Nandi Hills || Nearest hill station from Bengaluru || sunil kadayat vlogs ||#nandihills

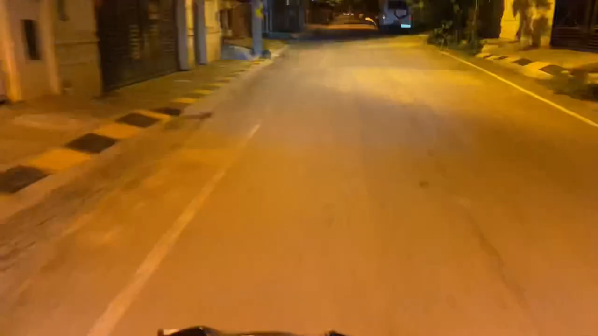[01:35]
सो गाइस हम लोग उत्तराखंड से निकल चुके हैं. तो अभी पूरा अंधेरा है, तो जैसे ही ऐसा लाइट आता है तब दिखाता हूँ आपको सीन्स.